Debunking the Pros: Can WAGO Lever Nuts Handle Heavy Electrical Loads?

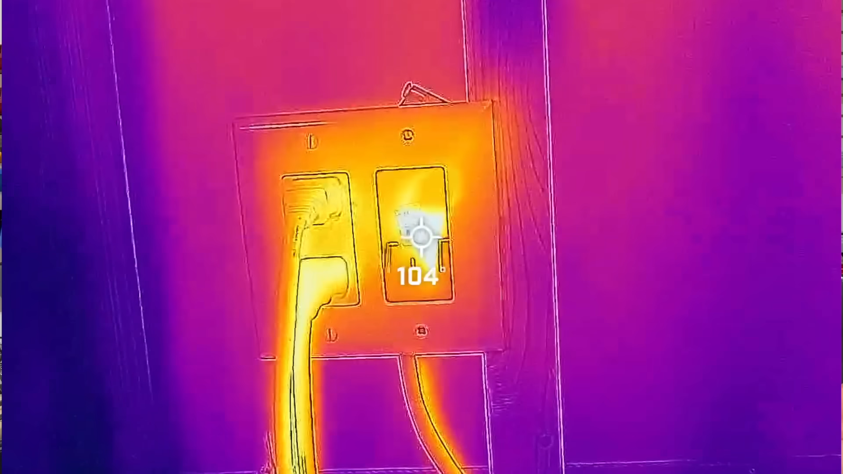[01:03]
We'll see how hot things get from that and that sets our baseline. Then we're going to test the wire nut.
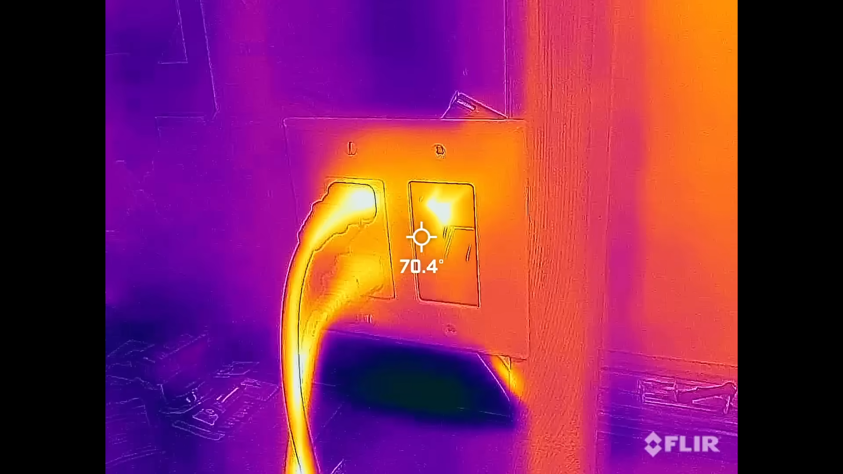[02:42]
Super handy. And this is the type of images it gives you. You just put your crosshairs on the point that you actually want to test. We can see the plug is about 84 degrees Fahrenheit. This is the baseline condition after five minutes of running. And I'll look inside to see the screw terminal. For the baseline, I really want to see that screw terminal where the hot conductor comes in.
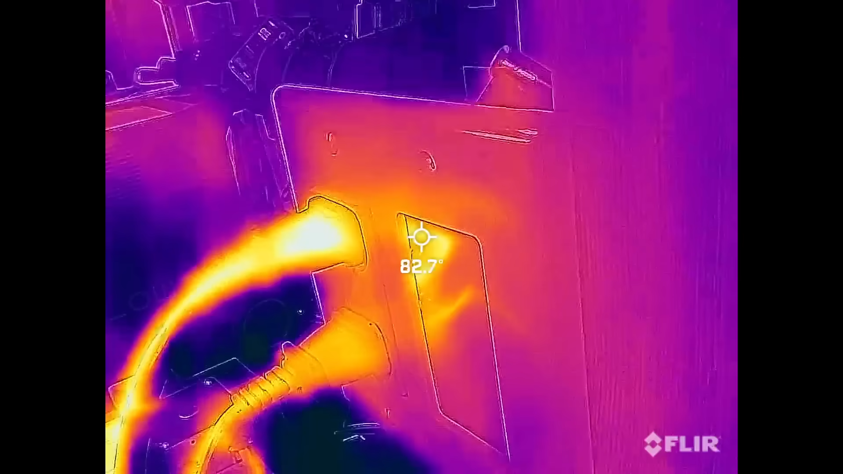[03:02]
And the highest temperature I'm seeing there is about 84 degrees Fahrenheit. Now I won't show you every interval.
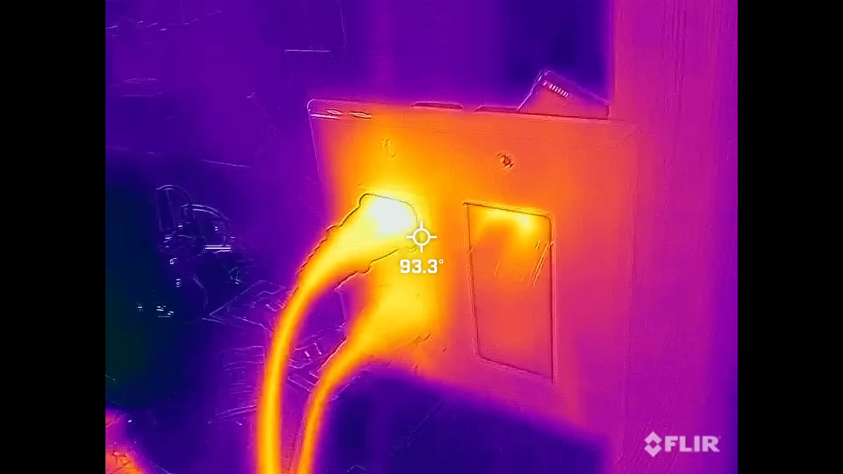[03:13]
But for example, this is our fourth interval at the baseline after 20 minutes of operation, which I decided to go 20 instead of 15.
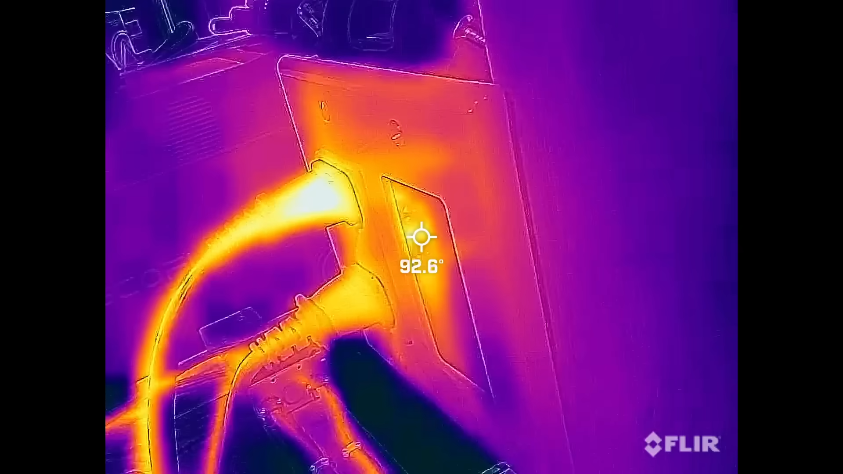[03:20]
And that's going to give us in the baseline condition, 98 degrees Fahrenheit is how hot that screw terminal got. So that's our baseline condition.
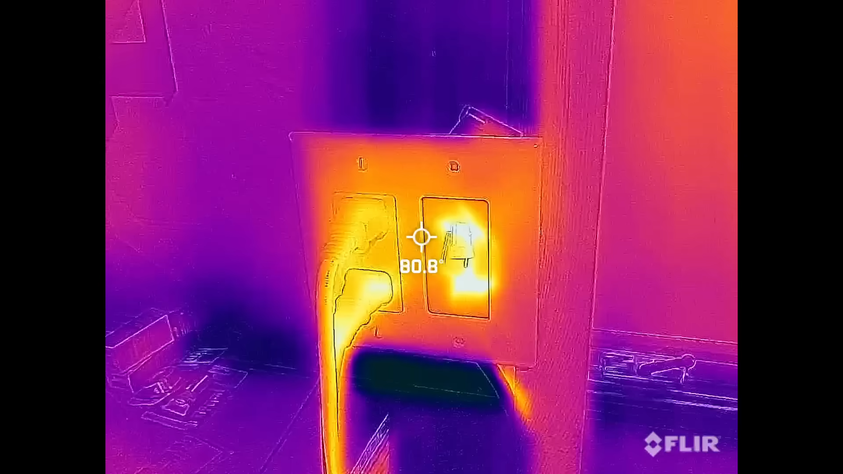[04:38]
So here's after five minutes and I've taken the blank out so we can see the wire nut right there.
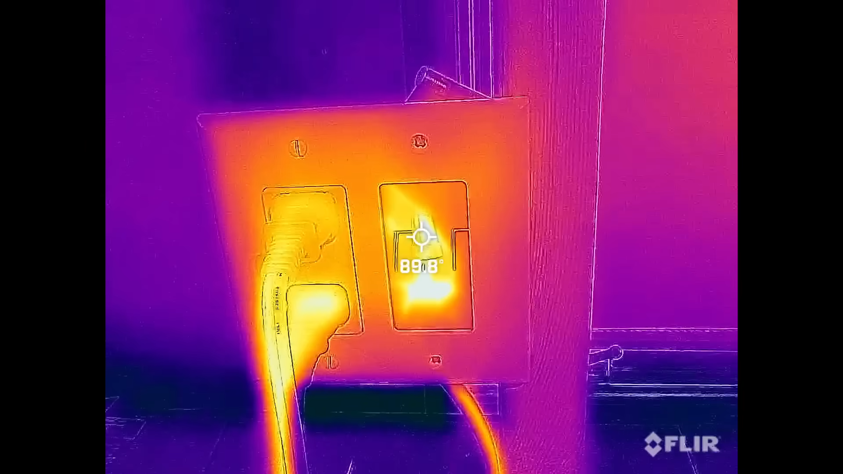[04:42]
Now when we hover over the wire nut, we'll see that we're getting 94 degrees Fahrenheit is the temperature on average, the highest temperature spot that I'll find.
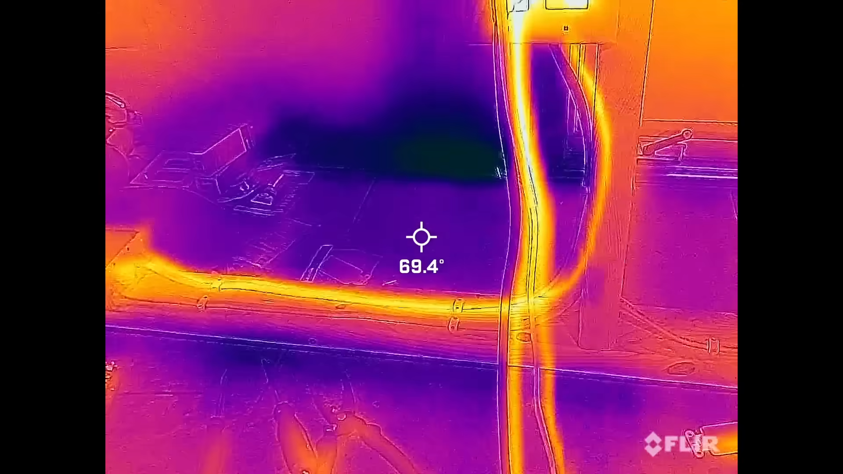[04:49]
Now this after 10 minutes and do know the Romex itself will heat up. So the Romex will get to about 82, 83,
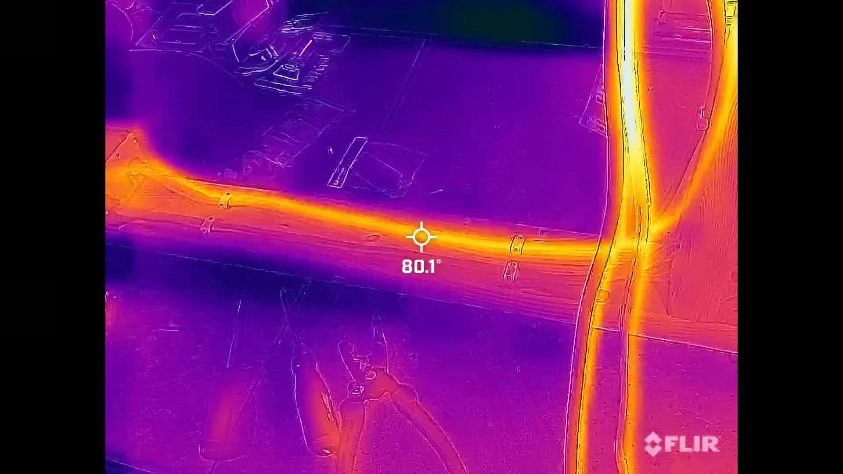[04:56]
84 degrees Fahrenheit while this wire nut on the second interval will go all the way up to 97 is the hot spot.
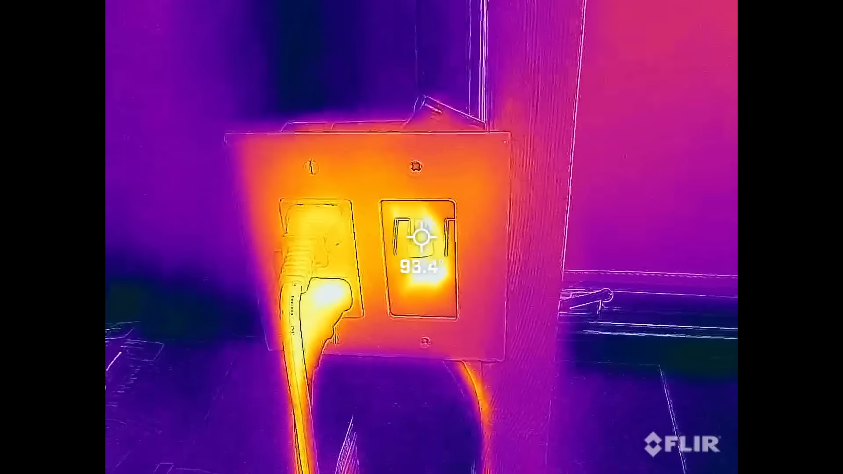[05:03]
And then for our last interval after 20 minutes,
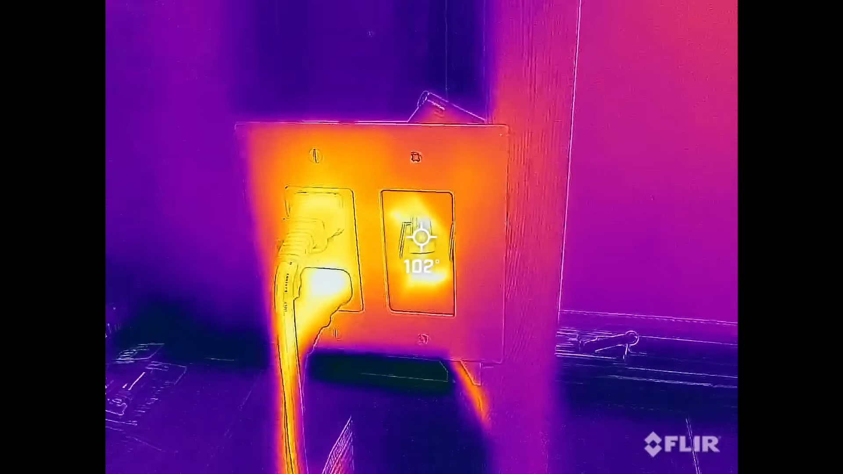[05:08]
we'll see with the hot spot here at the wire nut, we're looking at about 105 degrees Fahrenheit.